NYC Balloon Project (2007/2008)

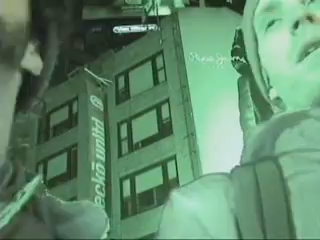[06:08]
We should probably go around a block, Luca. We should go around. Go around one block.
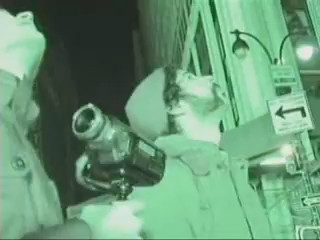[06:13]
But we lose visual. Yeah, but it's going so slow. No, look, it's gone east. Yeah, it's going so slow.
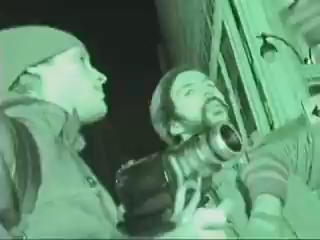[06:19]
Let's go around. Let's go this way. Where is it? I lost it.